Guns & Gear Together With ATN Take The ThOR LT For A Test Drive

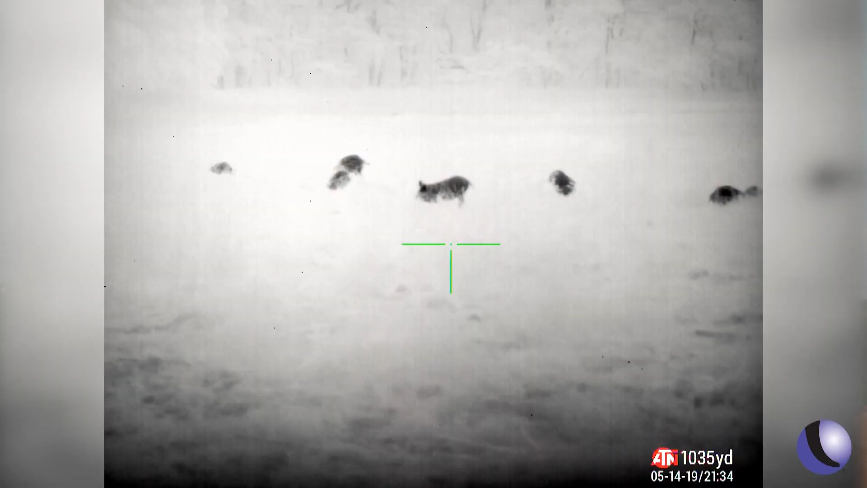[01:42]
we're pretty close to them and then once you start shooting and you're like man they sure didn't stay in range very long and you start going and picking up bodies and you realize you're you know still 120 yards from them
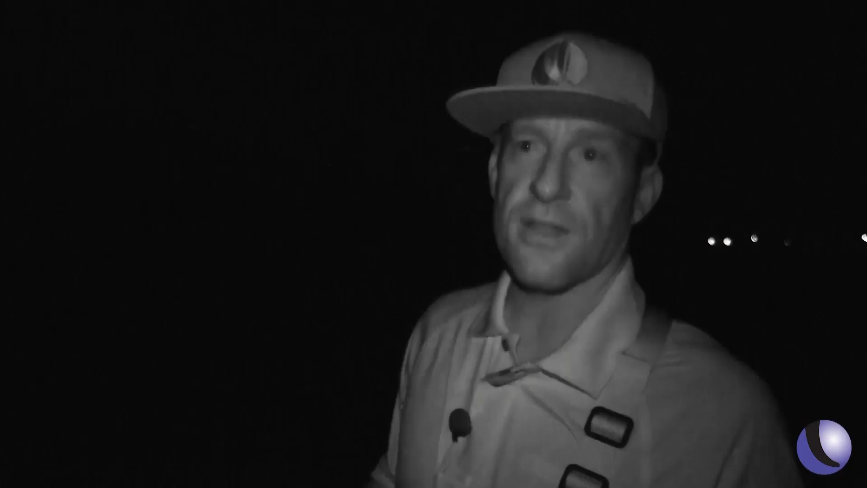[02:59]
think I saw initially I think there was I mean
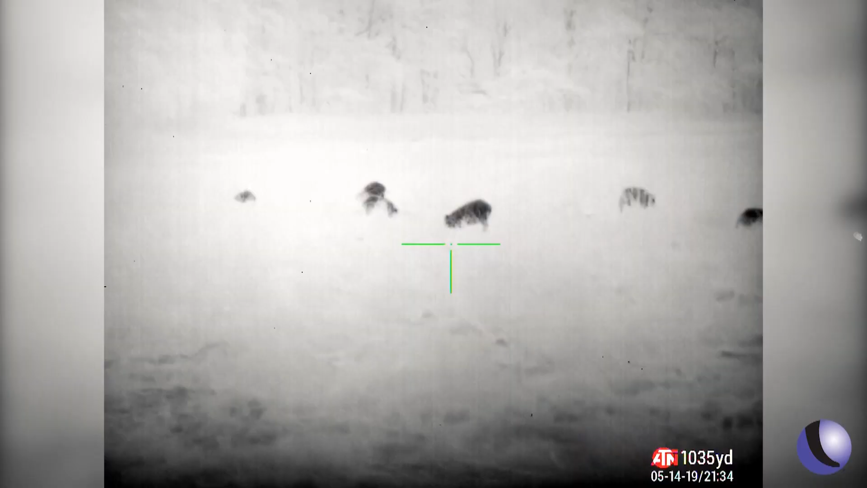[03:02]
there's there's eight hogs at least in here and I know
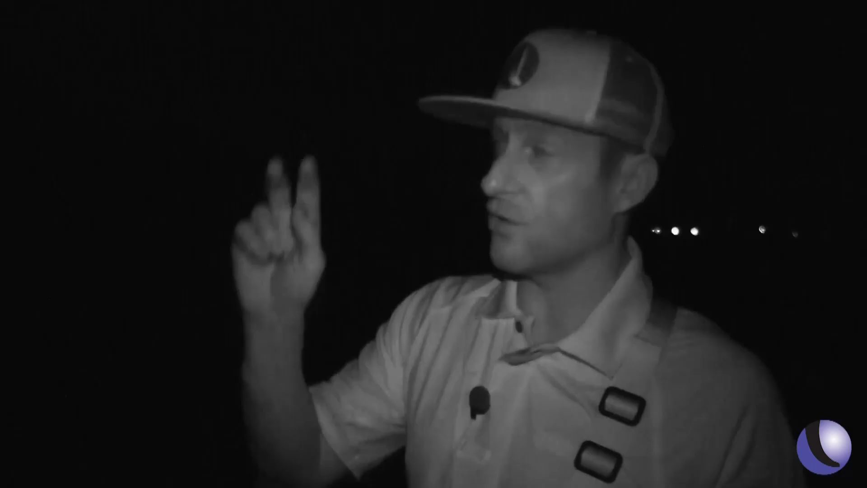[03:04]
there's two here two there so for
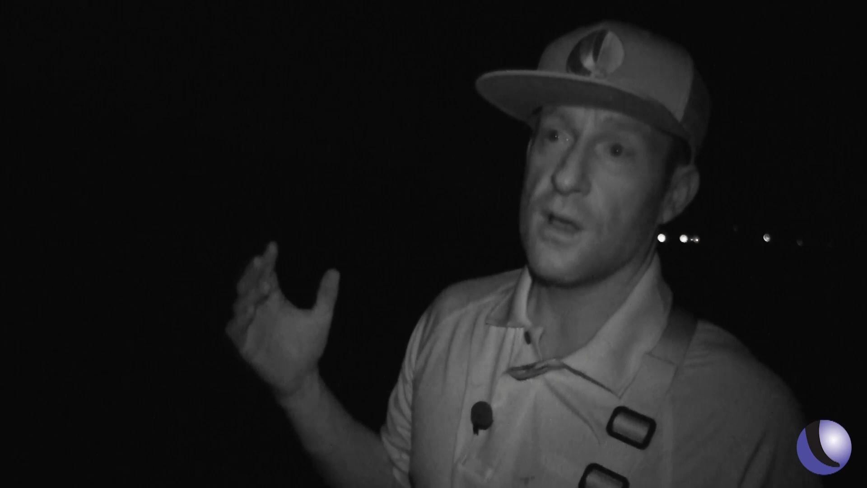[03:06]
I think we've got six down so we
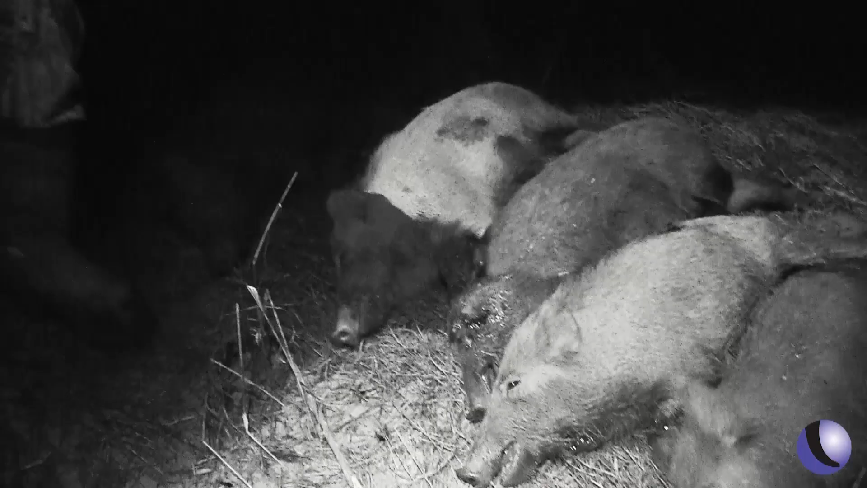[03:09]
took out pretty much most of the herd set up
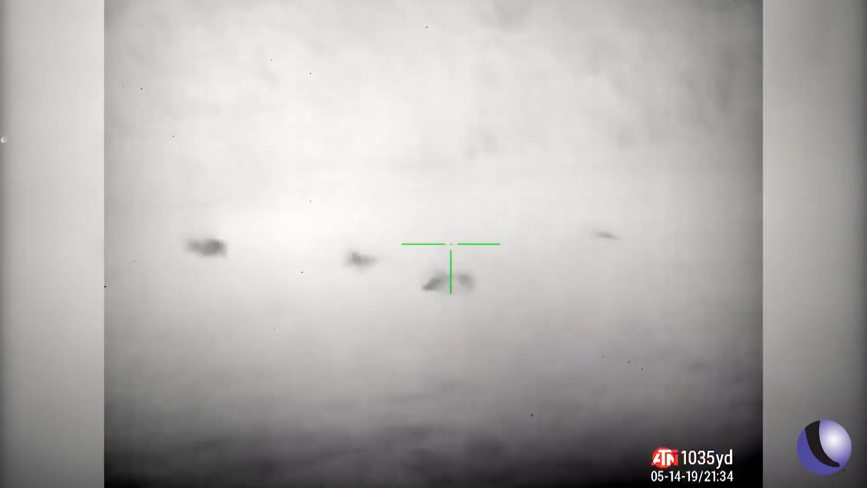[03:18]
all hell broke loose pretty much at that point Steve six
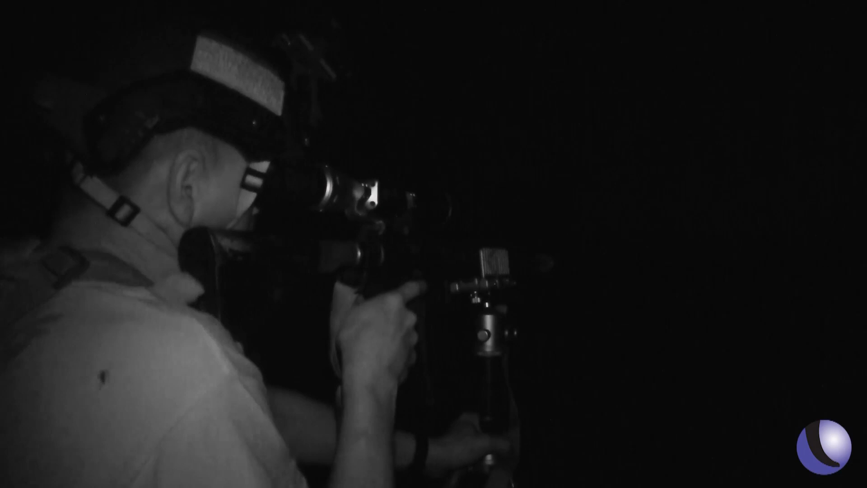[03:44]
the ability to see them without them seeing me you know having awesome electro optics like our thermal scopes or our day night vision scopes is
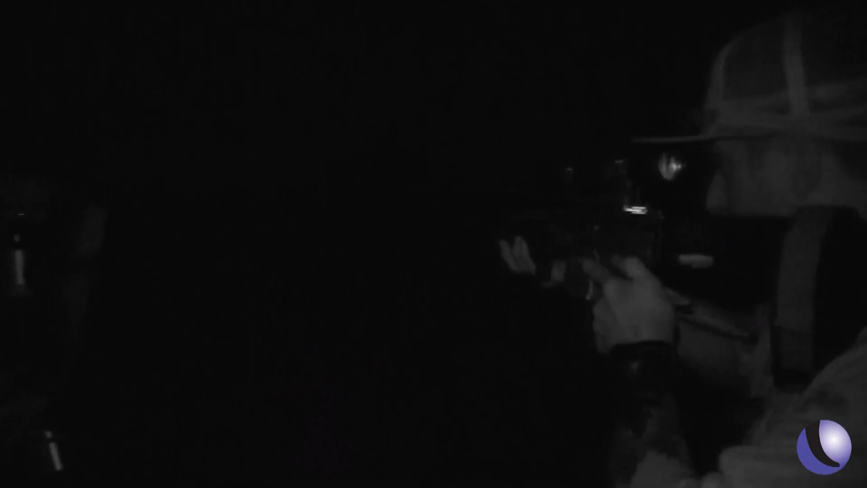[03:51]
definitely a game changer because it doesn't matter the kind of lighting conditions humidity fog we could always see them and they can't see us
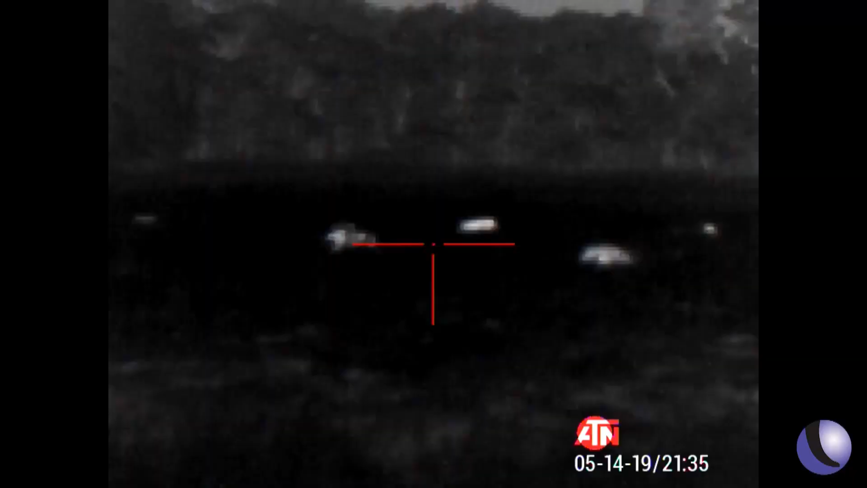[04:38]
if anything that was alive out there in the fields we saw it it
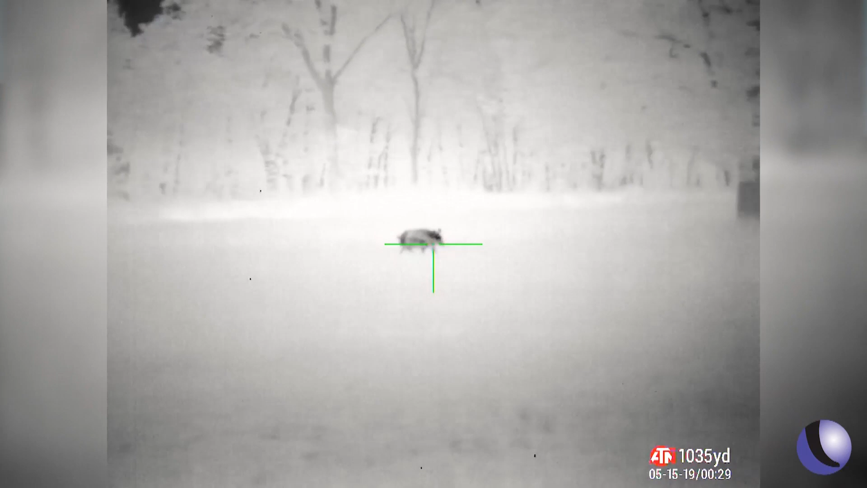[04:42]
just goes to show you that when you have good quality optics it makes all the difference you know there's only one way you can really accomplish what we did last night there's you
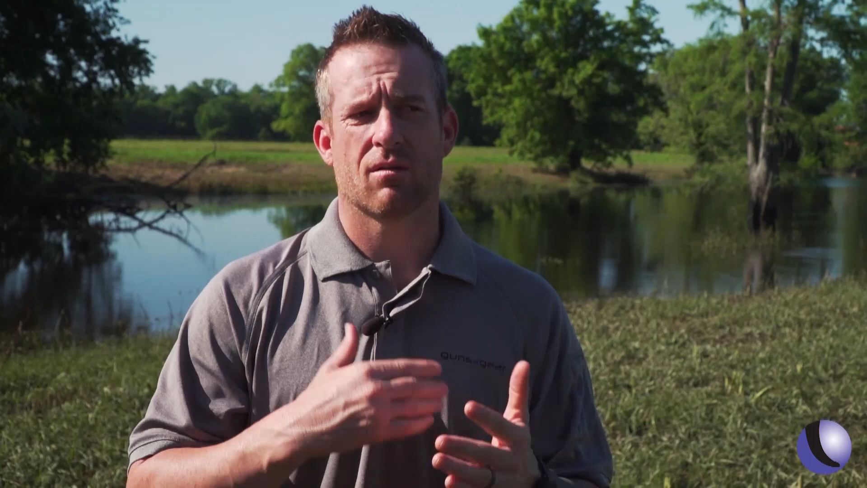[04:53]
know hogs running in the night they're
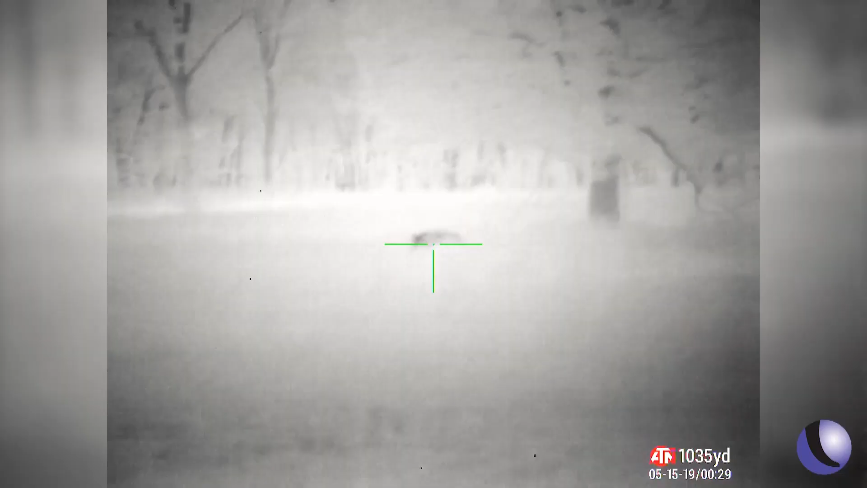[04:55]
in gullies you catch little heat registers and
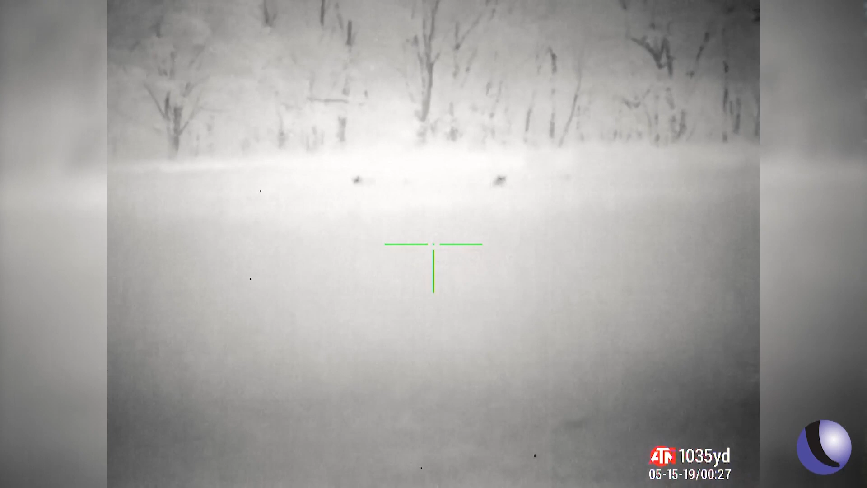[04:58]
that leads to something bigger and we're only able to do that with optics like the ATN Thor LT